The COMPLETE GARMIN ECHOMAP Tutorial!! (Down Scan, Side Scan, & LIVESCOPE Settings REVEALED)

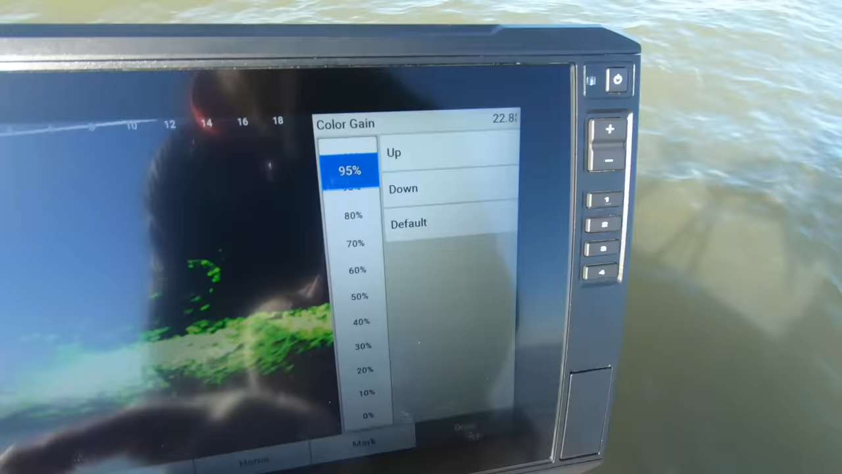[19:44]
so i'll go back here to the previous menu trails i always leave off i don't
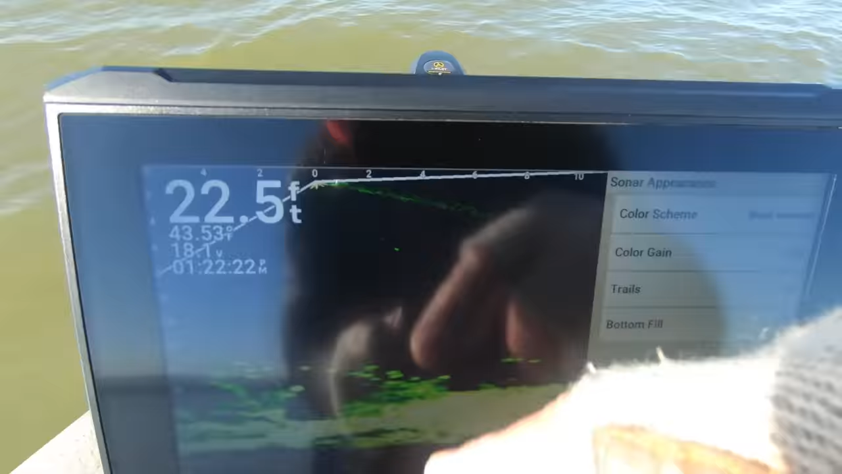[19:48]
On screen: depth 22.5 ft
want to see the trails from the fish or my jigs
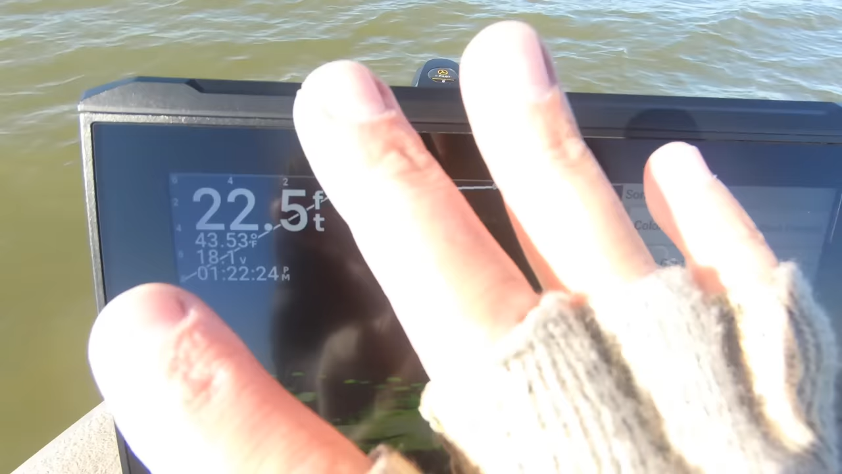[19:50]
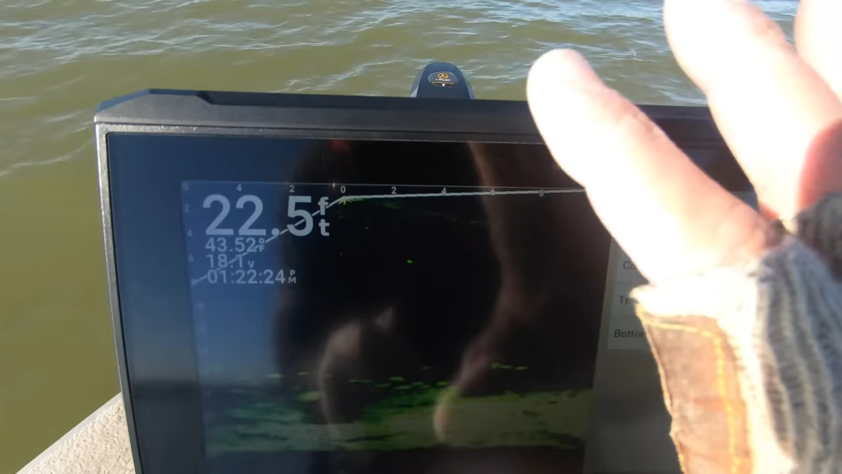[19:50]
On screen: depth 22.5 ft
just creates more noise on the screen bottom fill i leave off if
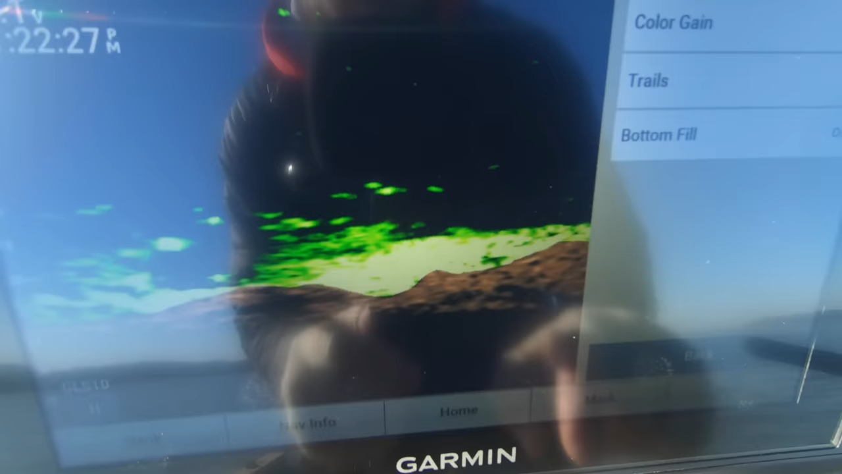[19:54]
you guys toggle that on you get this kind of weird situation for the bottom right there i'm not really a big fan so i always leave that off
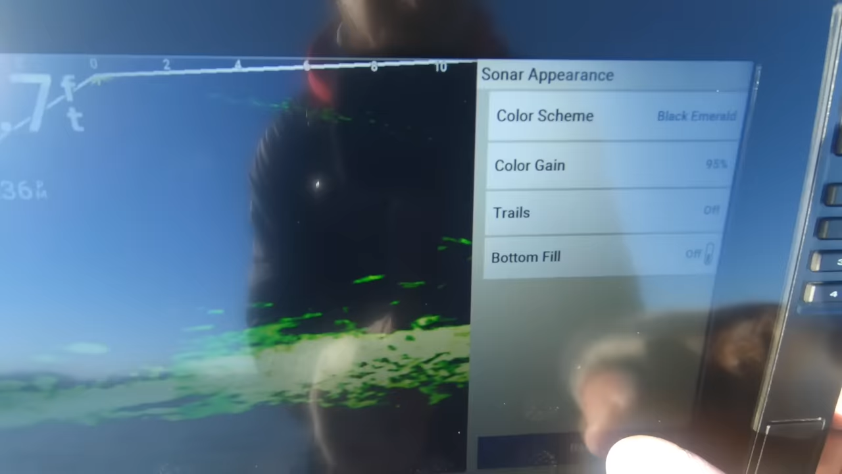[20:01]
and we'll go back to the previous menu layout layout just shows you so we've got the grid overlay here i leave my grid
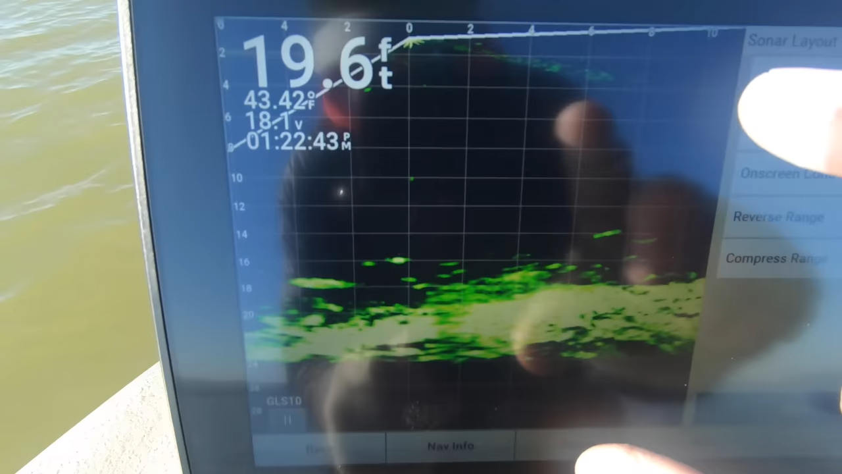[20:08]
On screen: depth 19.6 ft, water 43.42°F
overlay off
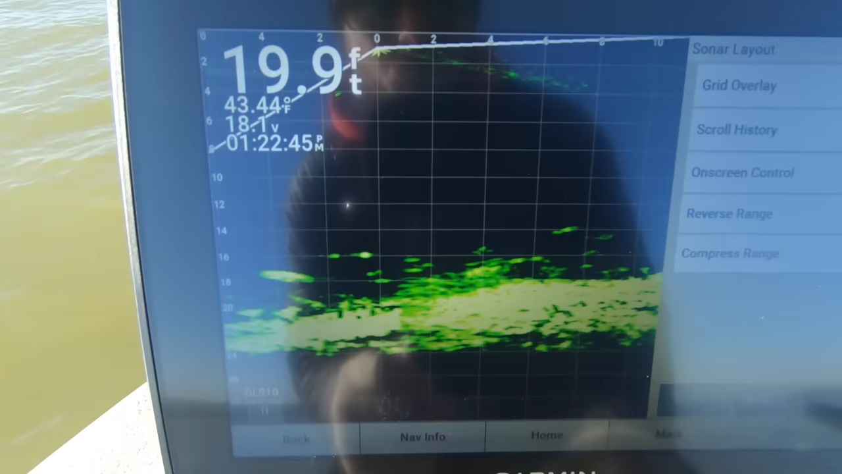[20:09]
On screen: depth 19.9 ft
i have a pretty good indication of how big fish are in
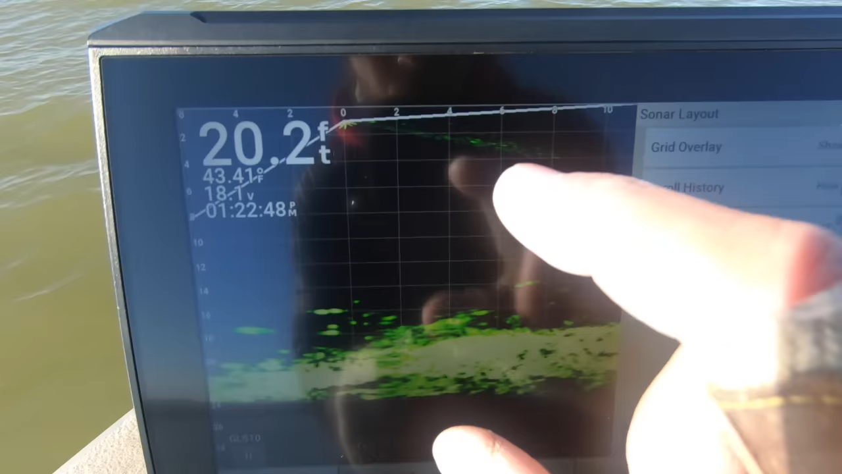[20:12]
On screen: depth 20.2 ft, water 43.41°F
relation to my bait when they're already down there so i just kind of feel like that grid overlay creates a little bit more
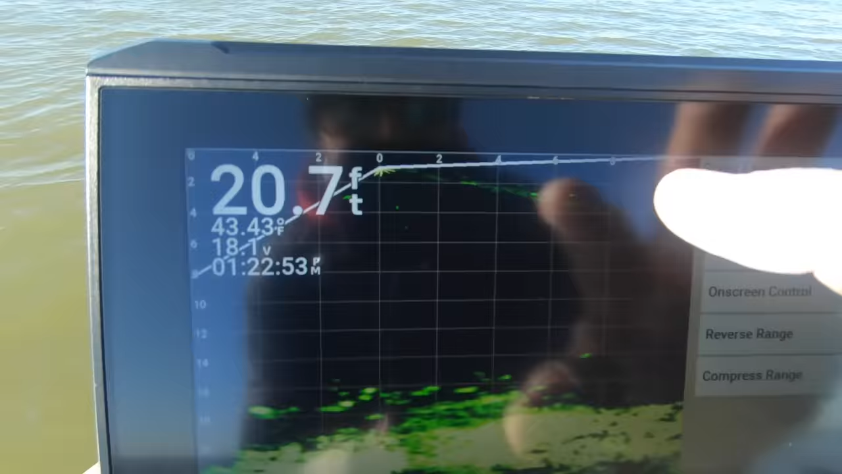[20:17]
On screen: depth 20.7 ft, water 43.43°F
busyness on the screen but
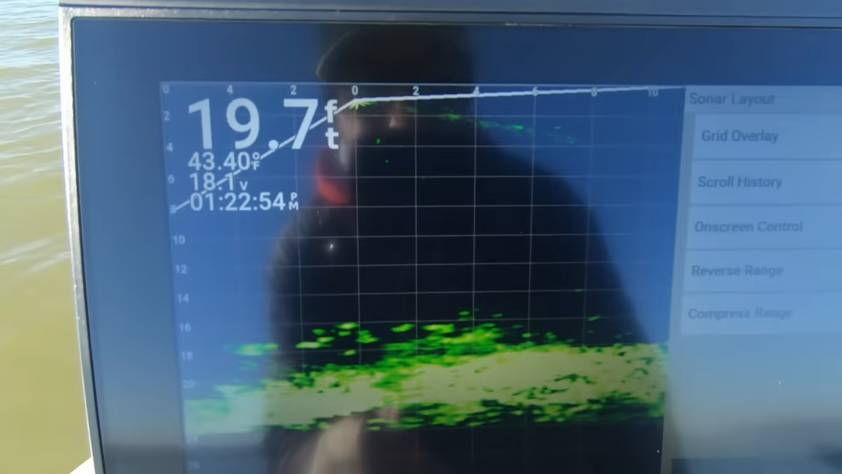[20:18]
On screen: depth 19.7 ft, water 43.40°F
a lot of guys do like that because it helps them
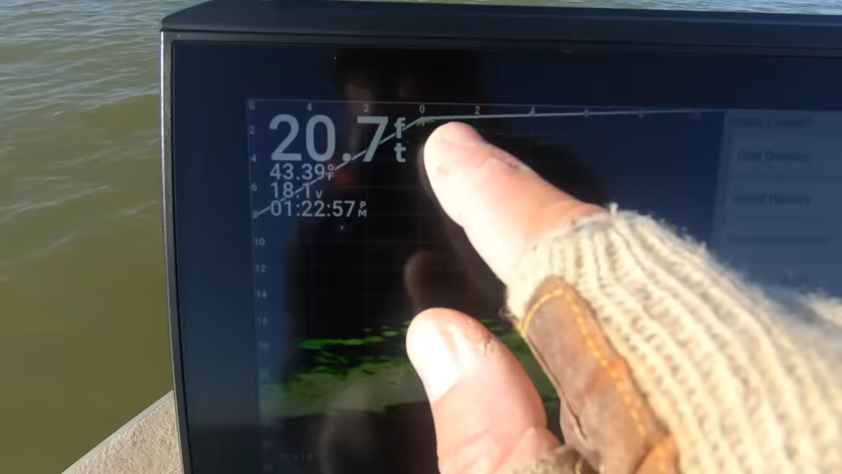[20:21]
On screen: depth 20.7 ft, water 43.39°F
depending on how far you're shooting out give them an idea of how far how big targets are
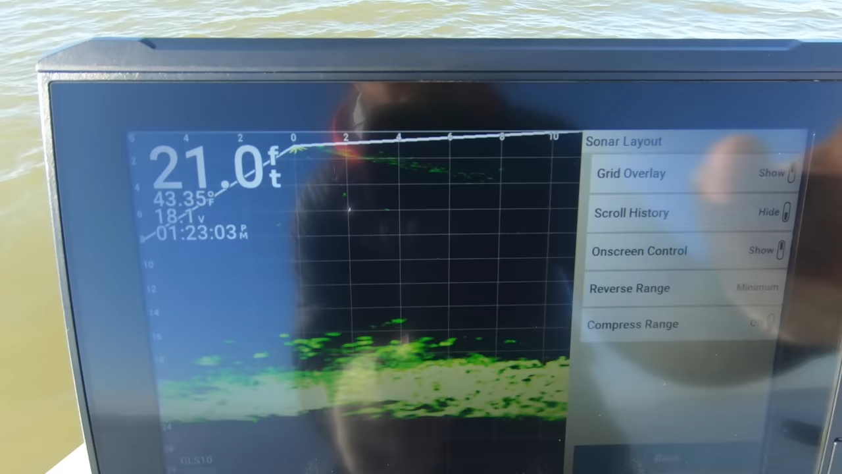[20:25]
On screen: depth 21.0 ft, water 43.35°F
but again i leave mine off easily toggleable scroll history i leave on
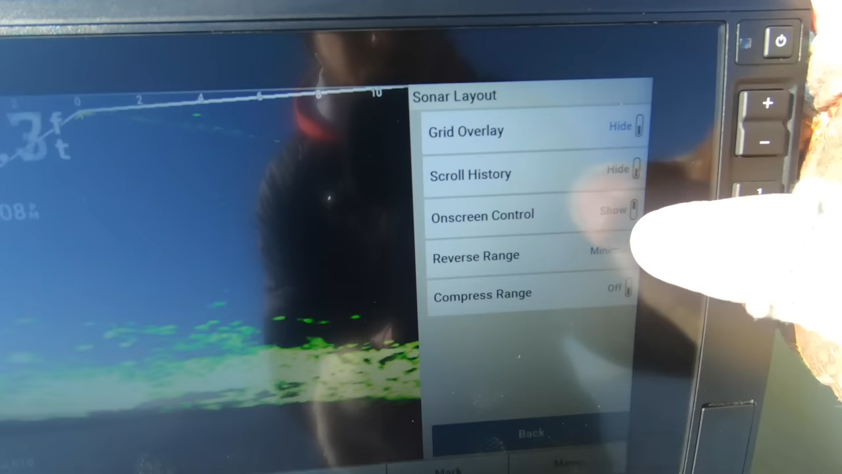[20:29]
hide on screen control show again your on screen control is
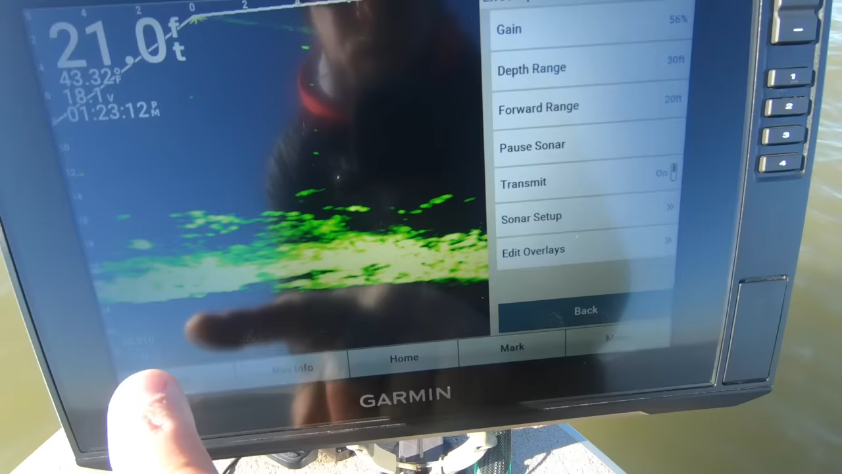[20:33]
On screen: depth 21.0 ft
your forward range your gain and then your depth range
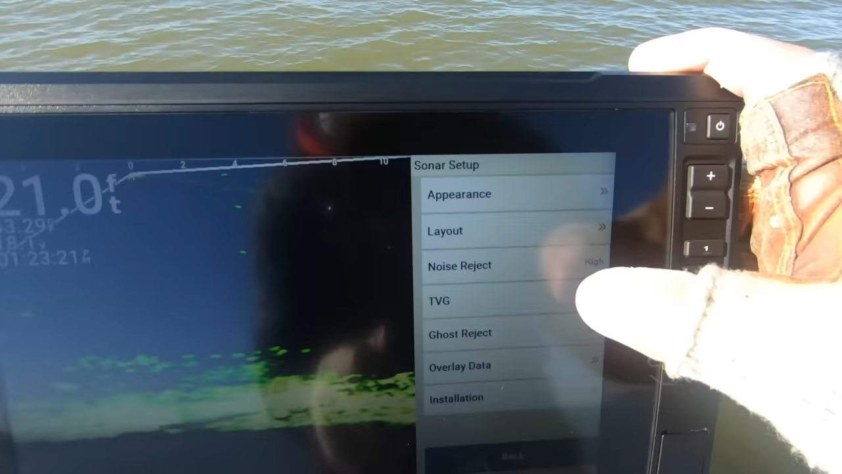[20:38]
okay really important
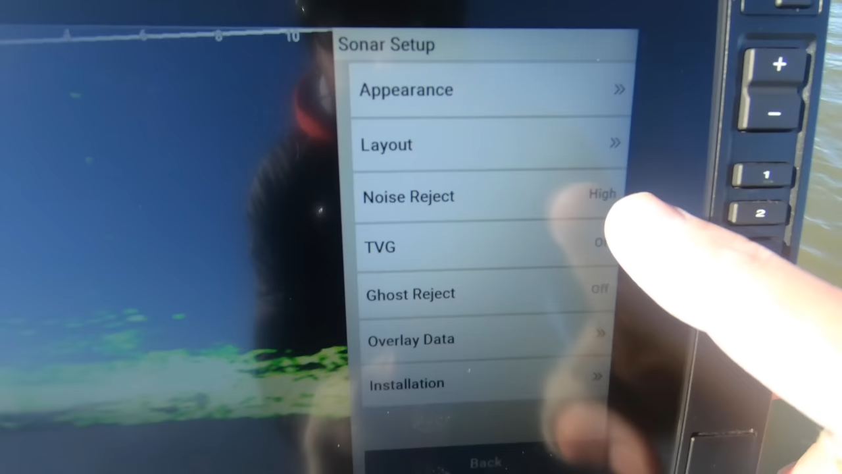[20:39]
topics here noise reject i always leave on high so
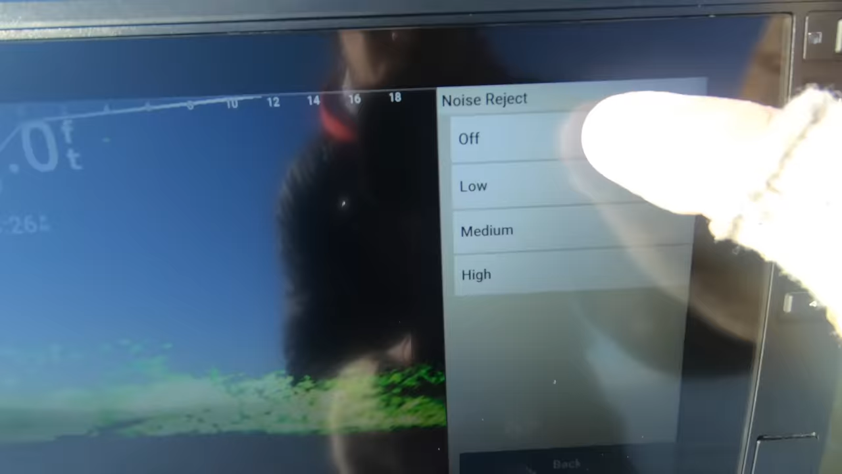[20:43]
if we turn that noise reject off let's look and see what it does we get a lot more going on the screen you can see the beams
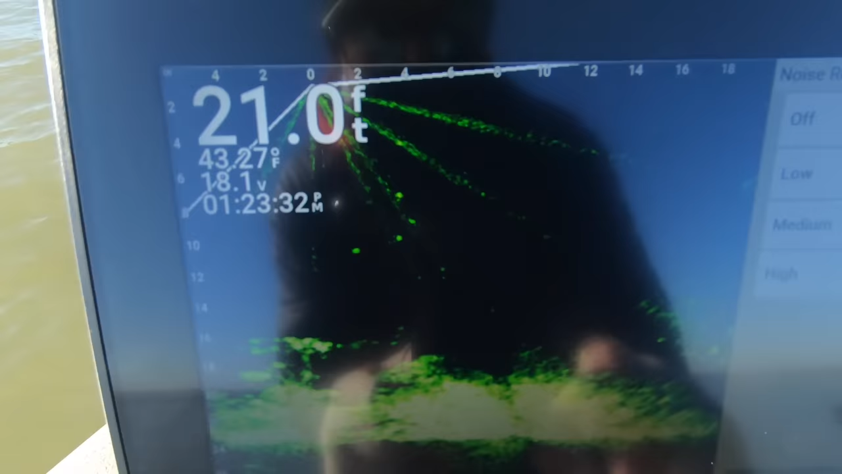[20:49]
On screen: depth 21.0 ft
from the transducer as well as just more noise down there i always leave mine on high for obvious